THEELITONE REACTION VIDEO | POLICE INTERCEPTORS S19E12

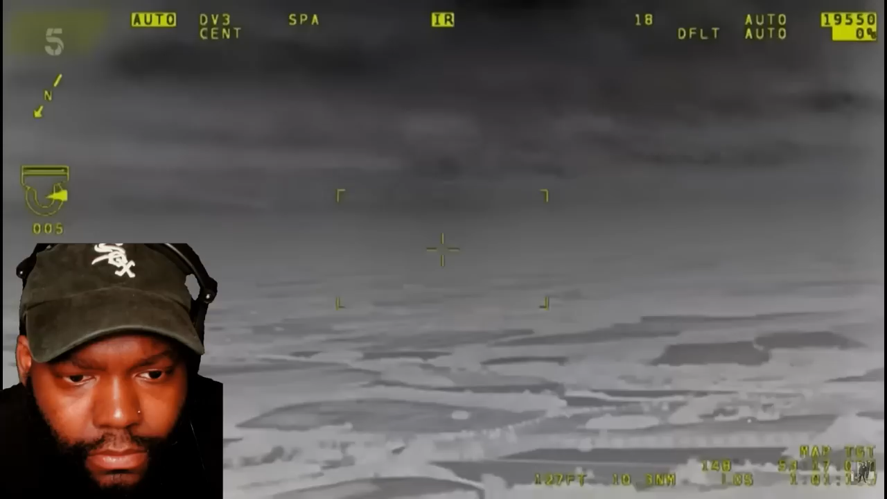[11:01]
...is 1,600 feet up. No. That bus is almost still 5.5 minutes. Since when police interceptors got the helicopter? Like, the helicopter view. And 8 miles west.
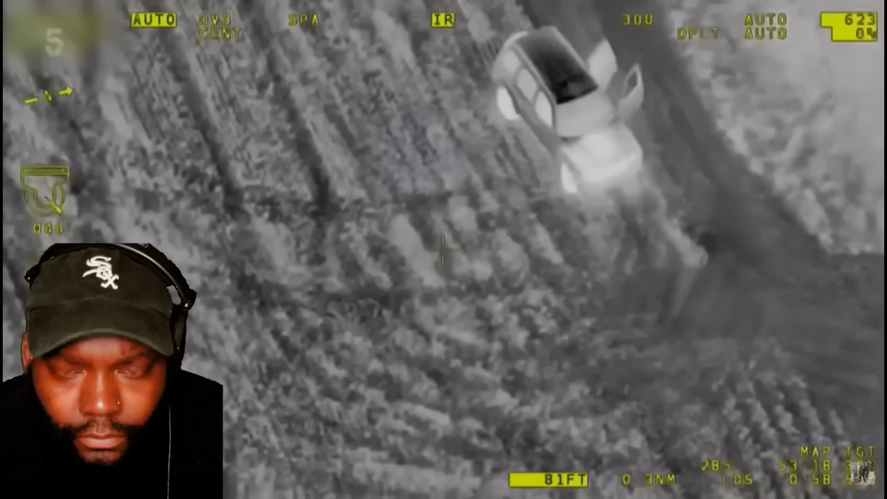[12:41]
Near Morton, between Babworth and Morton.
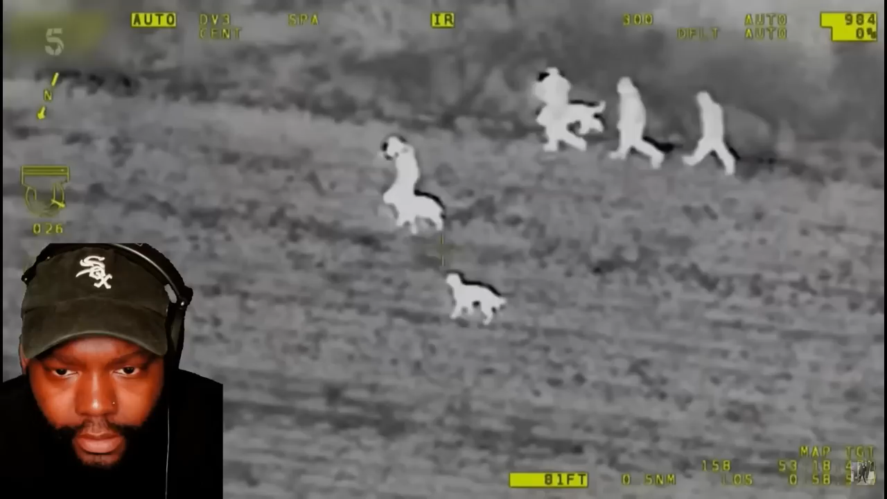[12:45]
The car's been abandoned, but the chopper's locked onto its occupants.
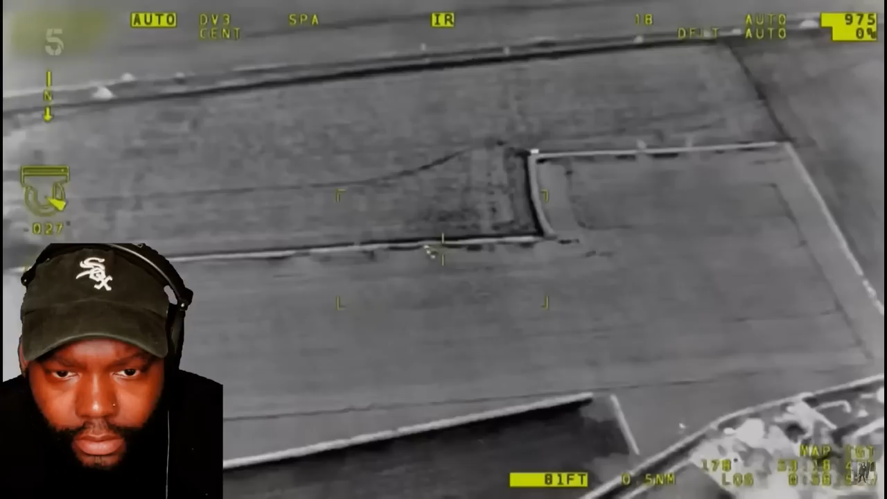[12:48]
There looks to be four people and I think a dog just making away from it in the fields.
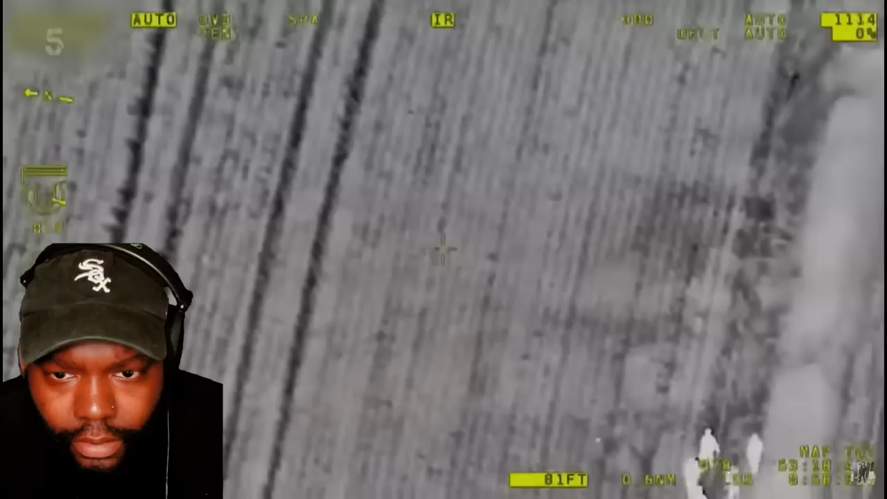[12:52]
We're just firing the night sun up now for you.
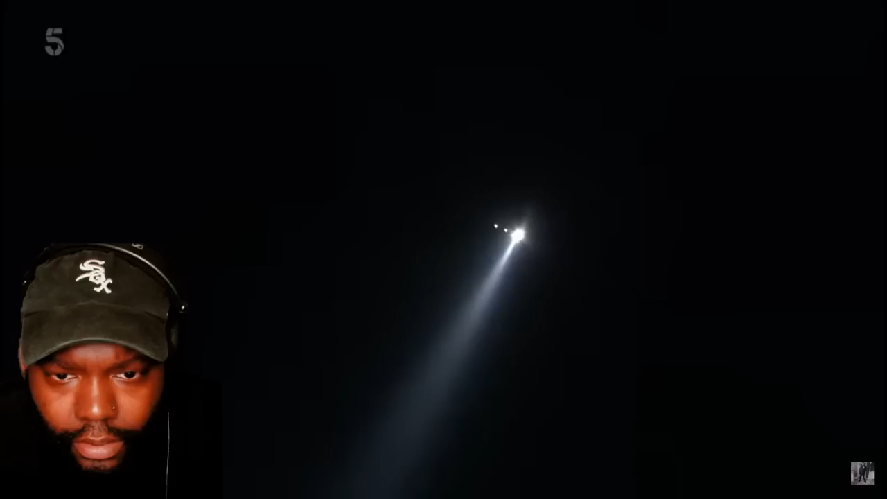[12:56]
Let there be light. Yeah, Zulu 2, we've got lights illuminated on your bridleway. We're underneath you now, M-Pass.
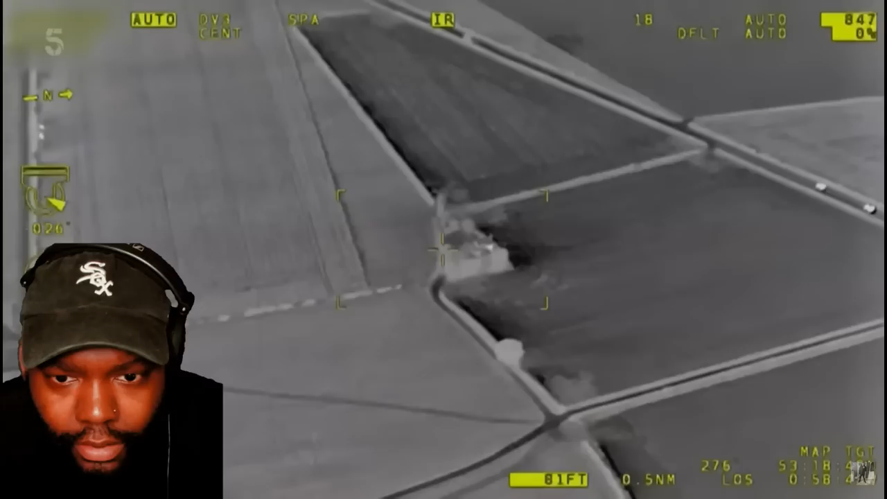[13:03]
You can see your lights on. With its 40 million candle power night sun, M-Pass blazes a trail to the figures who fled the car.
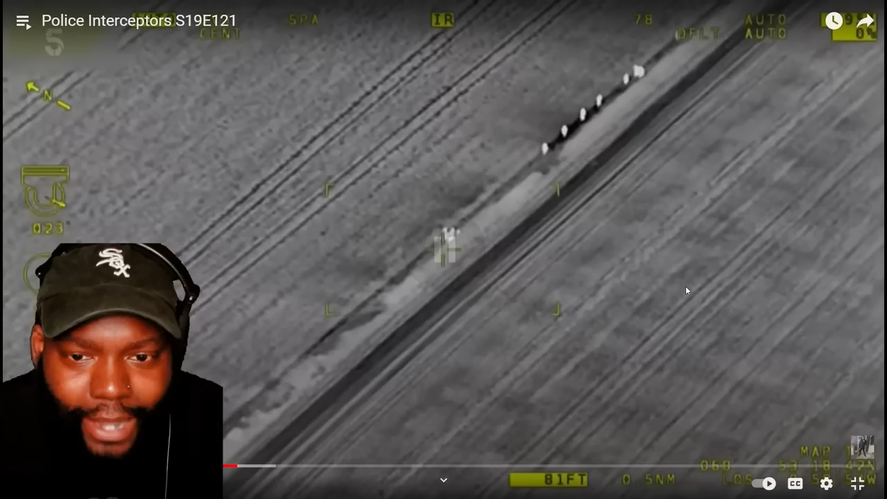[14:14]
Two-step through the turnip crop and they're face-to-face with four suspects. You!
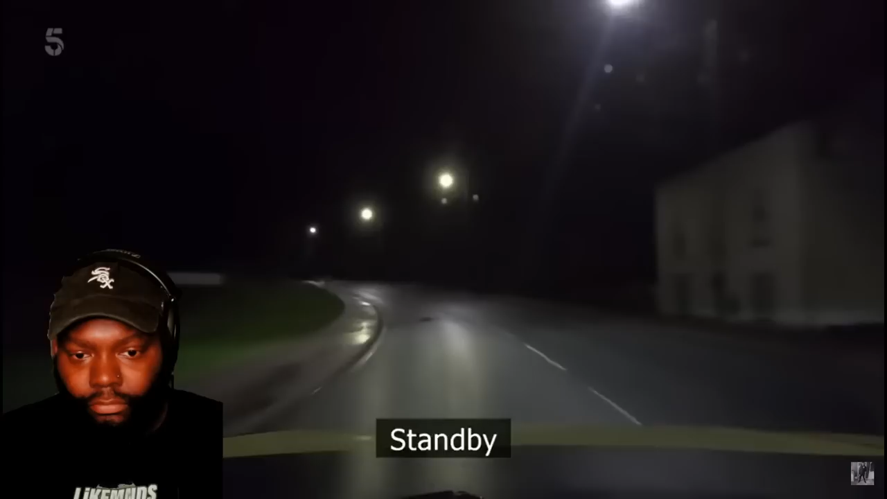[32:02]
But it's dog handler Mark Haywood who spotted the Golf across town. He's just seen it driving at speed, I think. Yeah, I was getting behind it. One person in the vehicle, I believe he'd wanted numerous offences, one being assault, weaving around the roads.
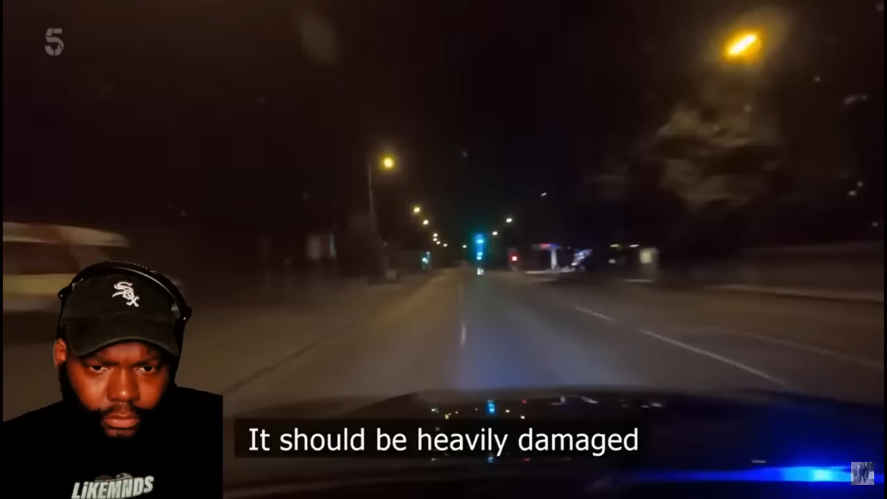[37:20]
Should be heavily damaged. Black Focus. Spence mans comms. An H from Oscar Foxtrot 5-3, also travelling to the area. What's this? Staying sharp at 2 a.m. is a tall order. But good interceptors never lose their focus. 5-3, we've got a black Focus at speed, Cinder Hill Road towards Bulwell. Shift him.
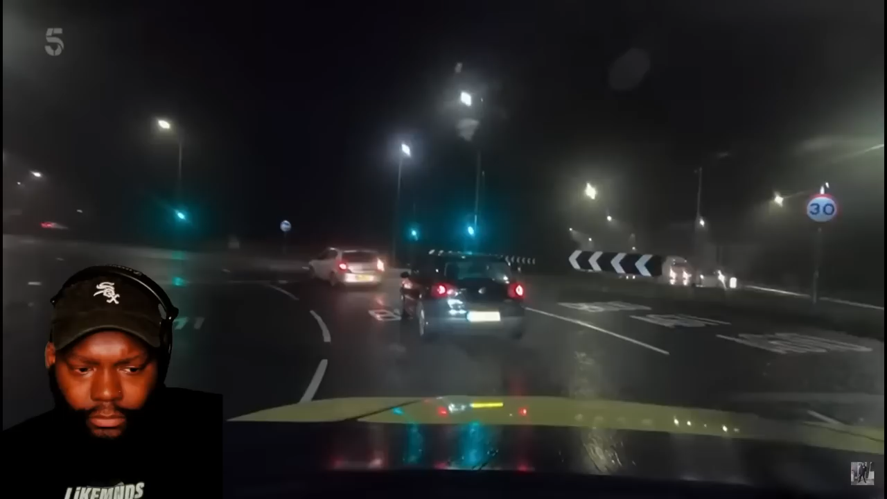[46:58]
It's just going through the sequence at the lights onto the RA. We've got no indication of occupants. We did not get a look in.